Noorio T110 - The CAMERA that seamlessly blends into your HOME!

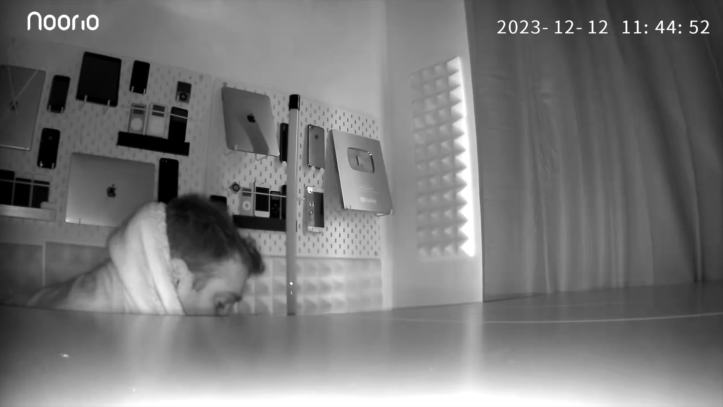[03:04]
away with it there's also a built-in intercom built right into there so i can actually speak to the camera
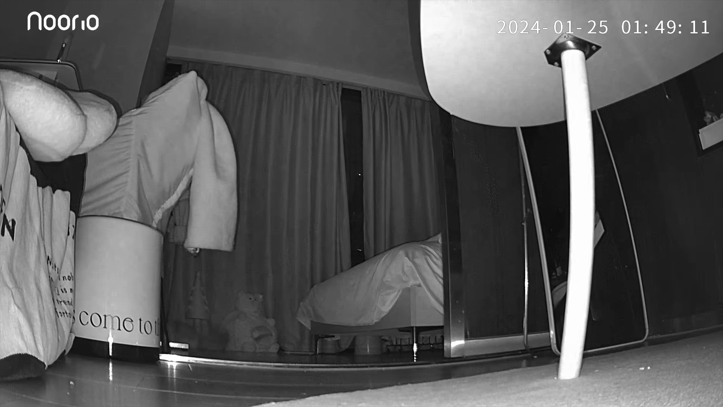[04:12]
and this is nighttime photography and as you can see it's working really really well but overall it is a really really clear image for nighttime video recording now i also mentioned earlier in the video there is another camel it's the b310 and this is for outdoor use
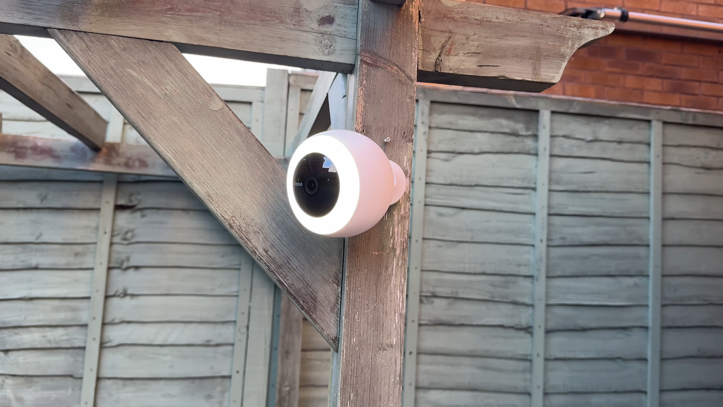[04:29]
and this one's really cool because it actually has a flashlight on it actually it's like this halo ring what lights up everything
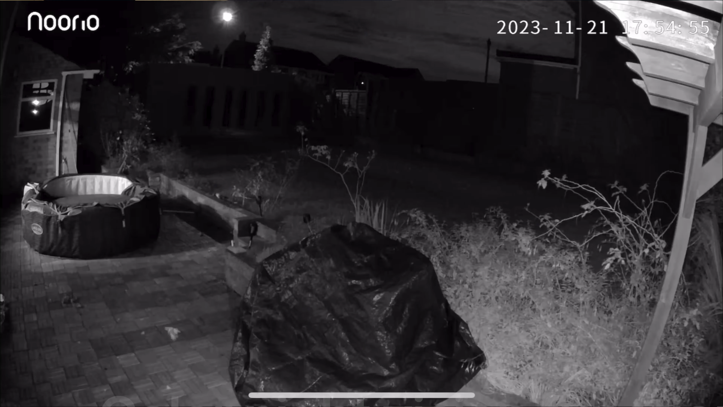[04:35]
also has night vision as well built into it and you also have the usual things like the intercom so you can communicate back to the actual camera as you can see right here what's really really cool as it's outdoors it's also waterproof too and it's really easy to install so first of all